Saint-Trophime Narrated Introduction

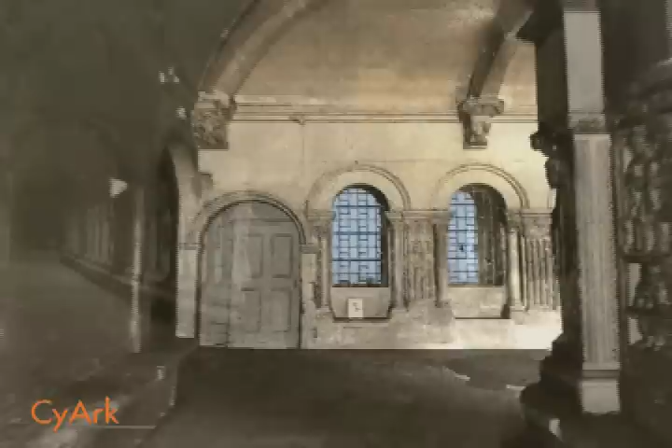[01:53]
They have the typical Romanesque features such
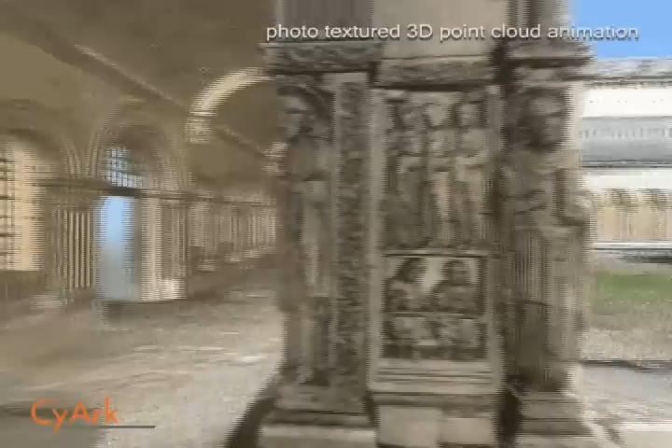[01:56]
as barrel-vaulted ceilings and semi-circular arches. The figure of Saint-Trophim is found on the first corner pillar of the northern gallery,
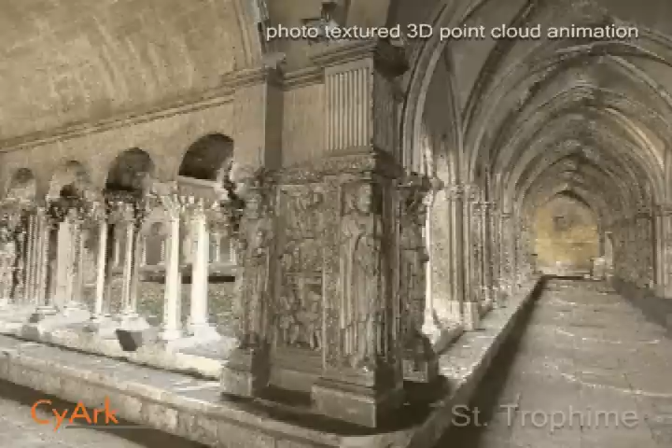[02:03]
and he resides between Saint Peter and Saint John.
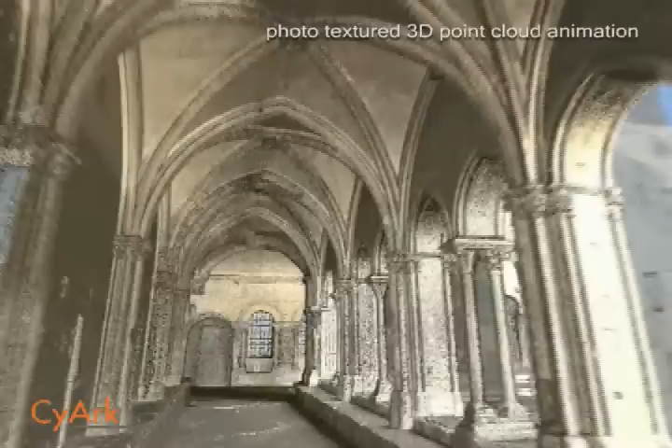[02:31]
Various religious figures and biblical scenes popular within Provence.
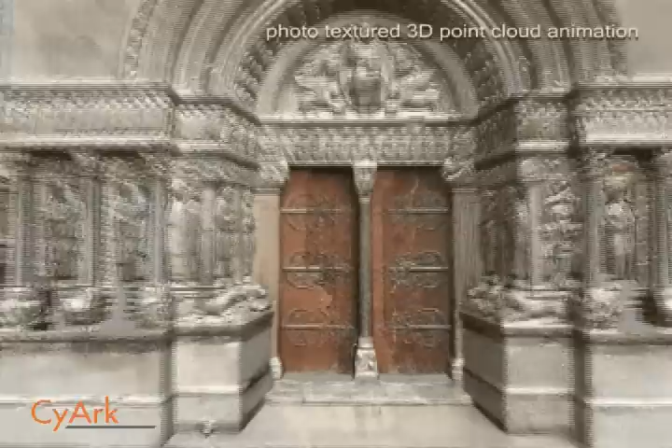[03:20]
The data photo textured with nearly 30 high-resolution digital panoramic images.